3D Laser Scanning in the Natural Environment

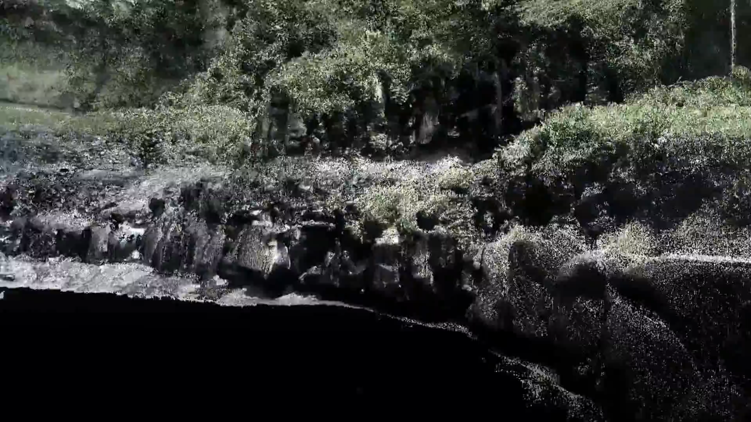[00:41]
rock outcrops, embankments, ledges, trees and waterfalls. All captured using our laser scanner to accuracies of less than 5mm.
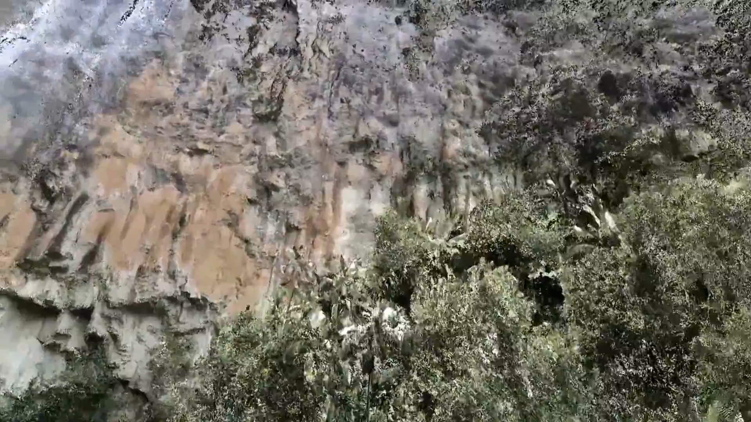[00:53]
The natural environment allows for a unique addition to North Survey's